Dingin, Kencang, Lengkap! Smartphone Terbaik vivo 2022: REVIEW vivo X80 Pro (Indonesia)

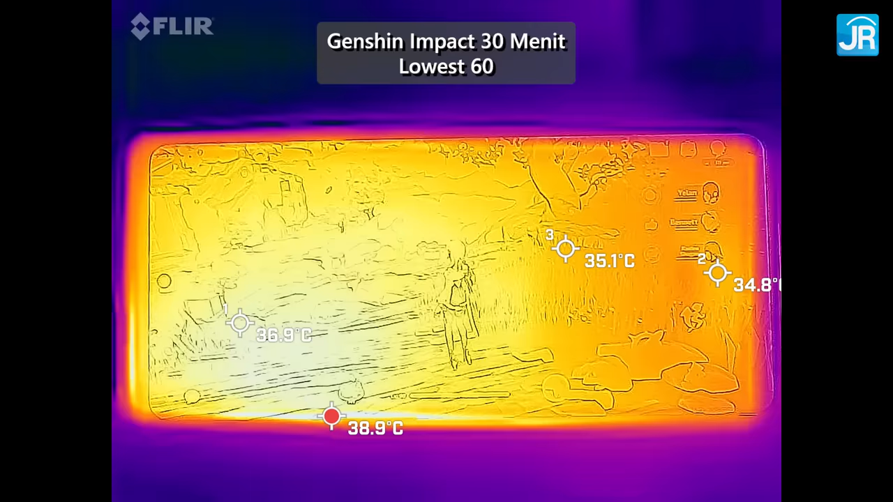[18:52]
On screen: max 38.9°C
30 menit Lowest 60 fps Di layar 34-39 derajat celcius Sementara di bodi belakang 32-37 derajat celcius Ingat,
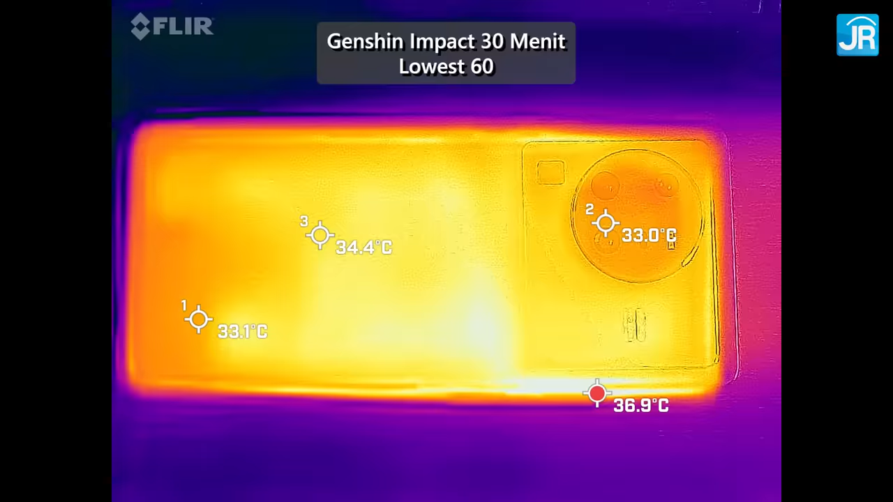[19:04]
On screen: max 36.9°C
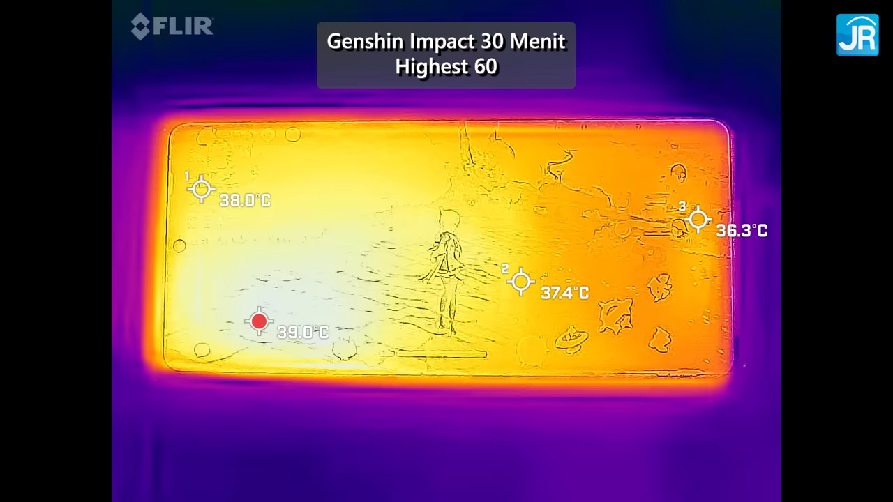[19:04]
saya ngomongnya 30-an semua Lalu untuk Genshin Impact 30 menit Highest 60 fps Di layar 36-39
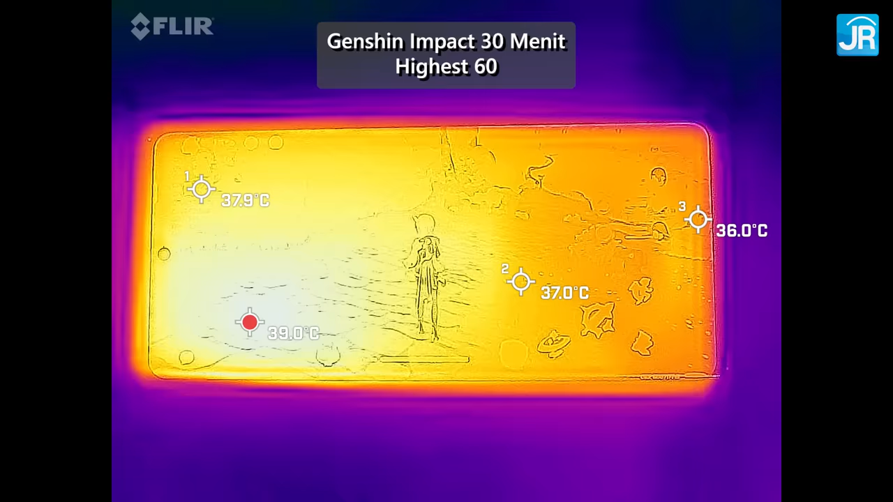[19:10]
On screen: max 39.0°C
derajat celcius Di bodi belakang 34-38 derajat celcius Mau setting Lowest atau Highest Ternyata suhunya mirip Penyebaran suhunya sangat merata Dan bisa di bawah 40 derajat
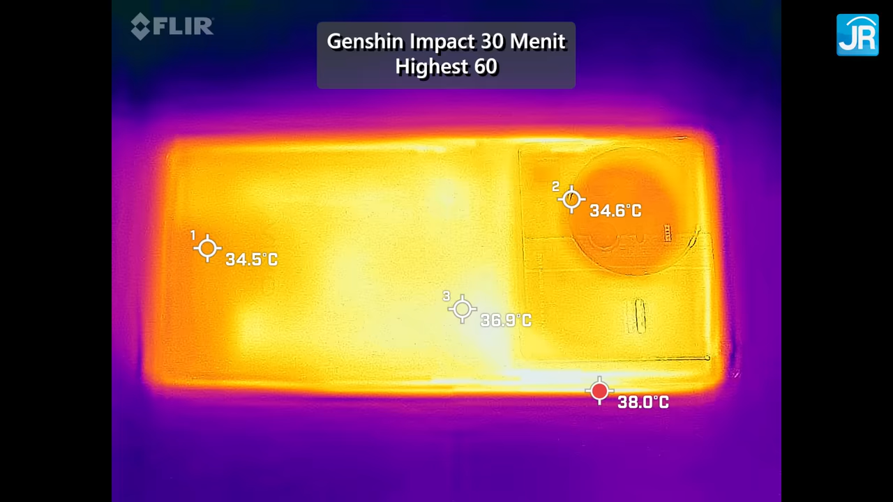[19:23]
celcius terus Surangan kami 25 derajat celcius ya Bukan 20 ya Sepertinya sih ini berkat si Ultra Large Liquid Cooling Vapor Chamber Yang dipakai dalam sini ya Melihat performa yang diberikan Serta suhunya yang seadem